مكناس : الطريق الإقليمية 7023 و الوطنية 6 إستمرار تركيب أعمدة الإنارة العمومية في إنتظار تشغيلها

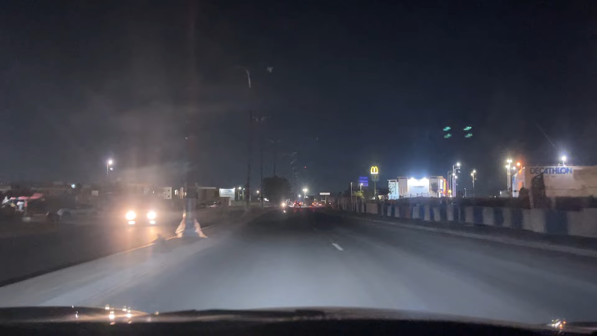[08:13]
هنايا راه ديك القناه ديال حمايه مكنس من الفيضانات، هما هاد الاليات اللي كاينين علي من هنا اللي قربوا للديكاتلون، وراه هذا هما اللي غادي يحلوا لنا المشكل ديال اي مشكل ترى على مستوى الاناره على مستوى الفيضانات ولا امنيه الامطار مستقبلا. راه كاينه واحد القناه غادي تمشي هنايا في جنب ديال الطريق، هنايا غاده
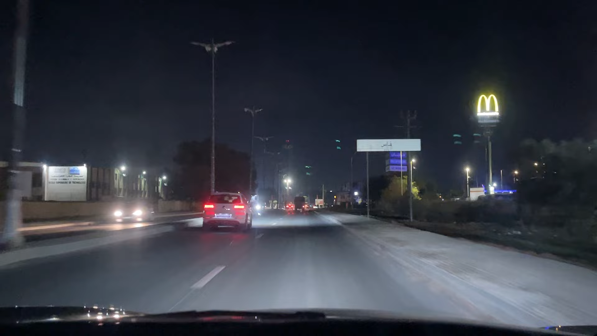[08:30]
راه غتوصل حتى لحدا مرجان وغاده كماله. حنا غادي نزيدو نكملو نشوفو فين وصلوا بهاد البوطويات هادو. المهم هما وصلوا البوطويات حدا مرجان، يعني هذا راه تقدم ديجا ملموس، يعني هاد الشركه راها تخدم. كما قلنا خصنا لي رومبوان يكونوا فيهم
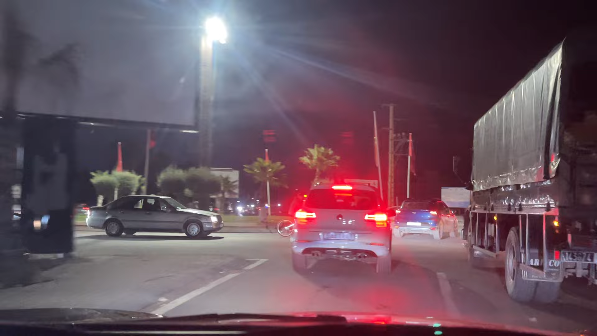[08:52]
اناره مزيانه، وهاد البلاصه هادي اللي دائما تندوزو حداها تنهضروا عليها هي ضروره ديال انجاز ديال واحد الممر تحت ارضي. كاين اللي كيسميوه تونيل، حنا كنسميوه لومو تكنيك،
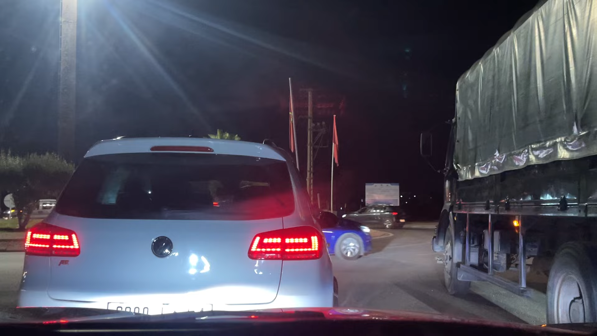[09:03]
هو تخيمي، ممر طرقي تحت ارضي، اون تخيمي، من اجل اننا يعني تا لي مو تكنيك يتعرفوا الناس يحاطوا علما بهم.
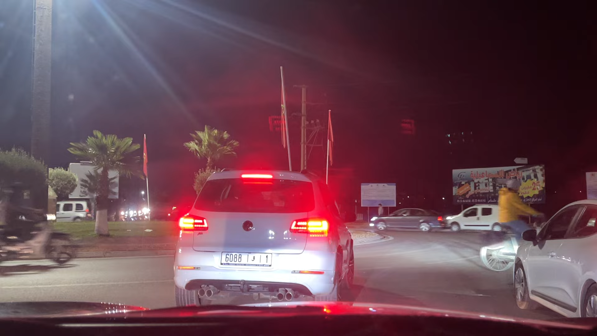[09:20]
يا لسيتي هاد الرومبوان دابا هذا. دونك كما قلنا الاعمده راهم تبارك الله
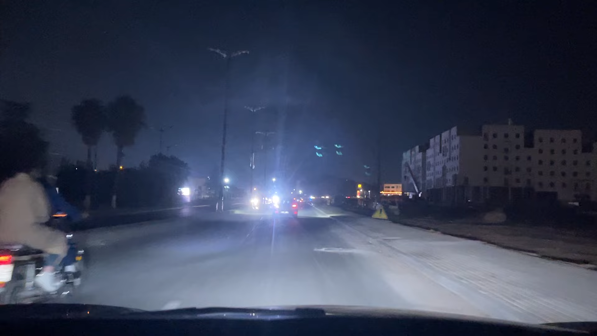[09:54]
كاستمرارية الورش ديال التركيب ديال الإنارة اما راه البوطويات اما وصلوا حدا الرئاسة الجامعة. حنا اليوم راه هو 21 نوفمبر، هاد القوات السادو اللي كتشوفوهم هنا راه هما خاصين بديك القناة ديال حماية مكناس من اخطر الفيضانات. هاي راه غادي هنا على مور التروطوار، التروطوار للداخل. دونك اخر بوتركب هو هذا اللي قدم لينسام من اللور، قدم داك المركب الرياضي ديال لينسام.
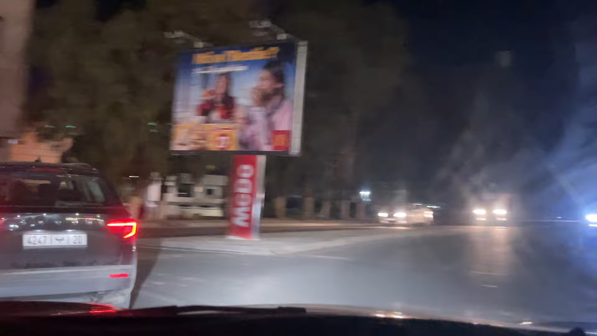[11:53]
هذا على حسب التوقعات ديالنا بالعين المجرده، وكما قلنا لي رومبوا خص الاناره فيهم تكون قويه باش يبداو يبانوا من بعيد.
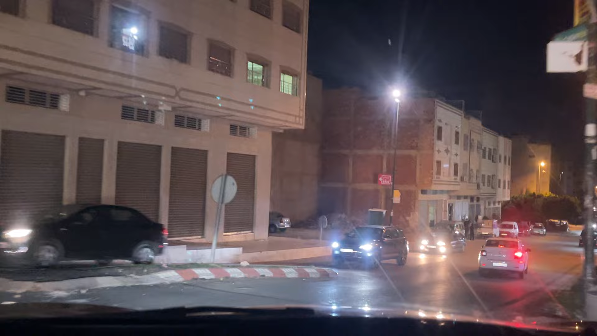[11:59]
هذا حي اناسي، حي اناسي اللي حتى هو حي جديد خصها فقط خص تكون واحد العمليه ديال الاعاده ديال هذا الطريق هنايا لانها فيها شي بلايص اللي هما مضغضغين.